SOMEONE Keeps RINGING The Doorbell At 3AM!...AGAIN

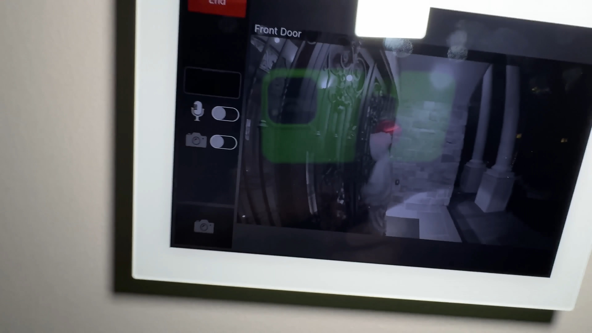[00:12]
Literally, someone's at the front door. No, no, no, no, no, no, no, no, no, no.
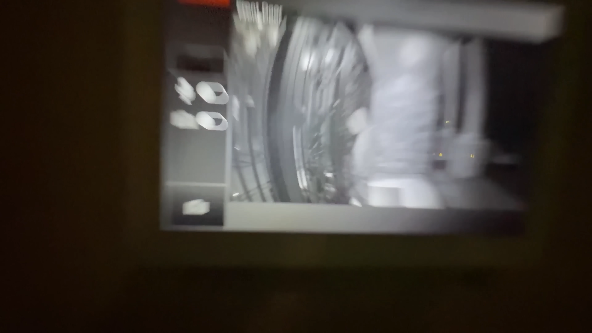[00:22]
Who is this person? Oh. Hello. They just shined the flashlight at the door. They just shined the flashlight at the door. Oh my goodness. Oh my goodness, where's Grace? Where's Grace? Where's Grace?
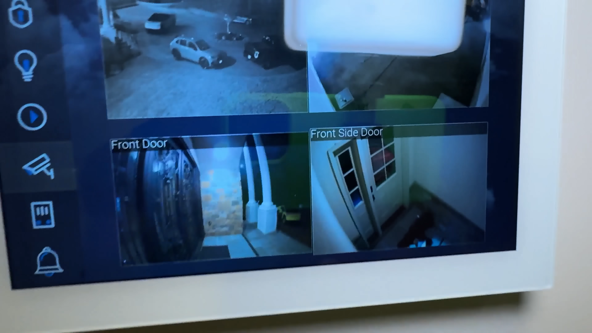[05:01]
Wait, they're moving. They walked away. Weird.